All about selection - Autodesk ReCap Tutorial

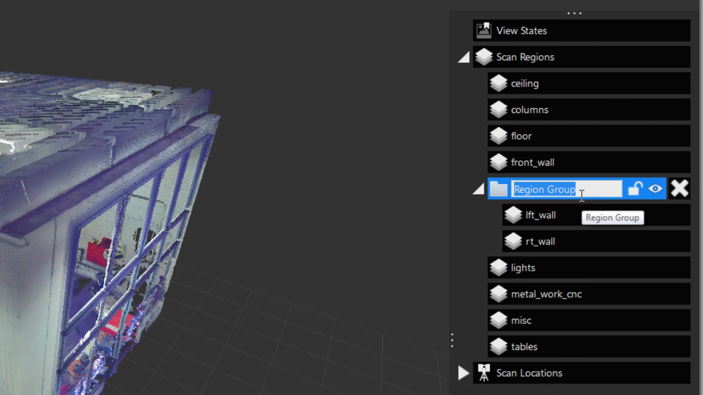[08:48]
And we can drag the front wall into there as well.
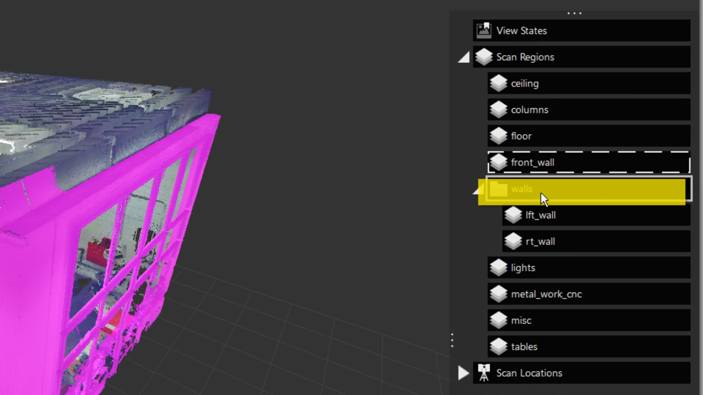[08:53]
And so now we can turn off the whole group or
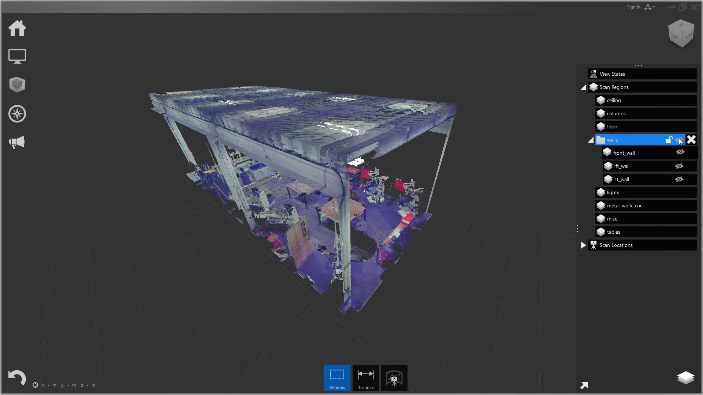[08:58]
individual items from the group.
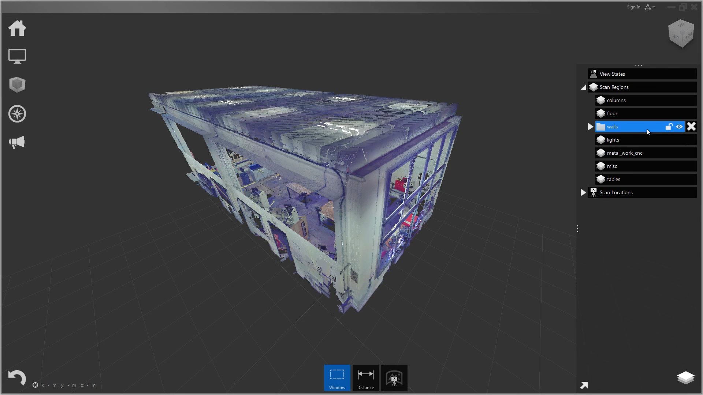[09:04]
Now I can just turn off some of these layers and switch to ortho top view mode.
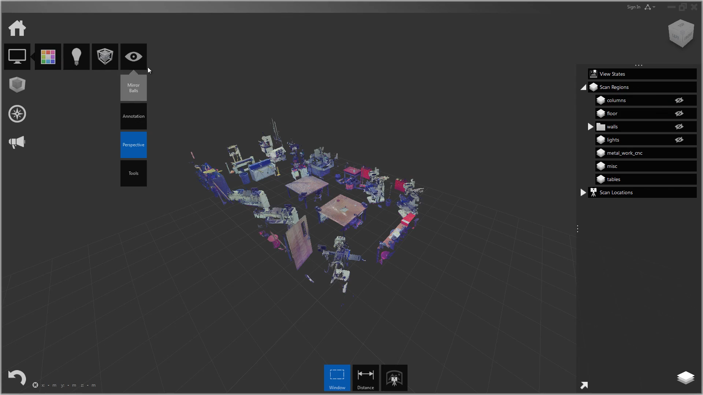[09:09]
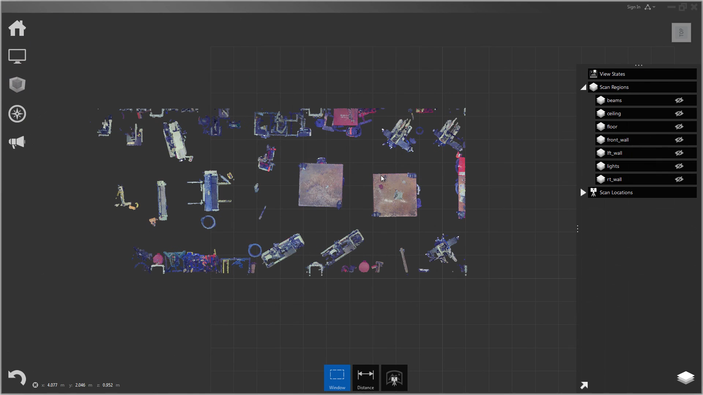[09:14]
Now it's going to be really easy to go in and select all these little individual objects. And I could go ahead, I could put each one of these in its own region if I wanted to. So I could use the polygonal fence and it's 01.
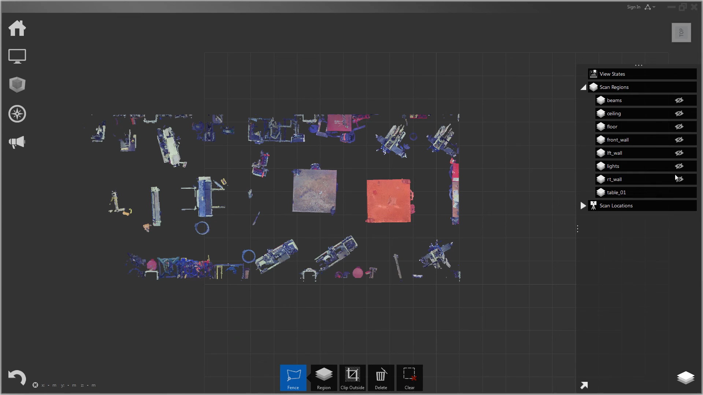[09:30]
Okay, well here's another thing.
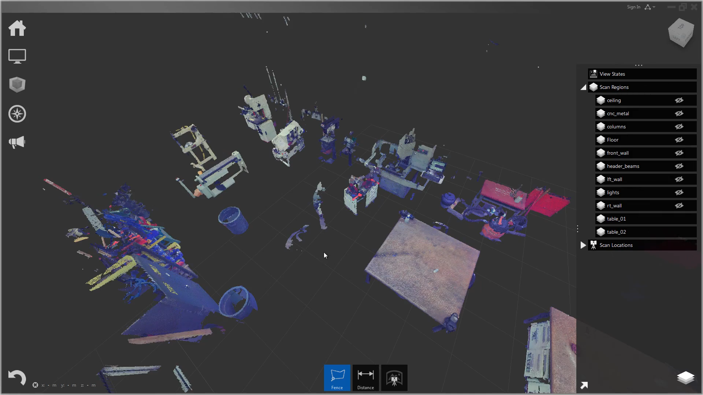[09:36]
We have some points we want to get rid of. There's a person has walked through the scan here. That's what these noisy points are. You can see the silhouette of someone right here. So let's go ahead and delete those points. I'm just going to fence those. And I'm going to use the clip inside.
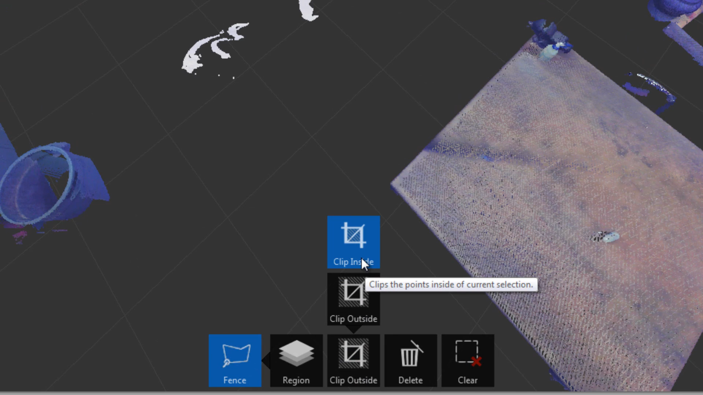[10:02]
So that's going to clip the points inside of that selection. And clipped points are not deleted. So if I hit unclip all or unclip last, those points will come back. So to wrap things up, you would just continue using the selection tools and you can cut up the scene however you please.
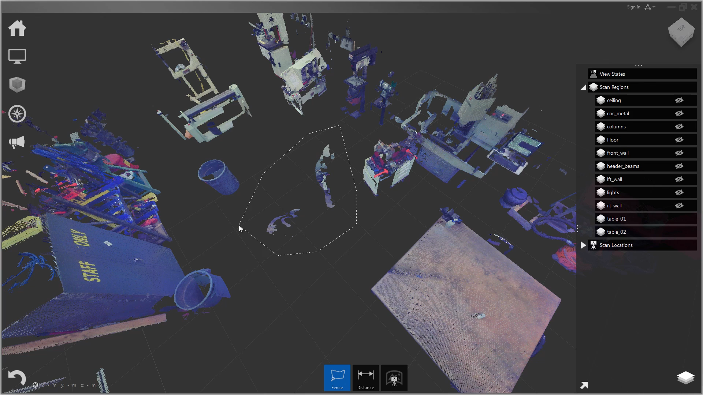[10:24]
And at the end you'll have a nice organized scene where you can turn different parts on and off as needed.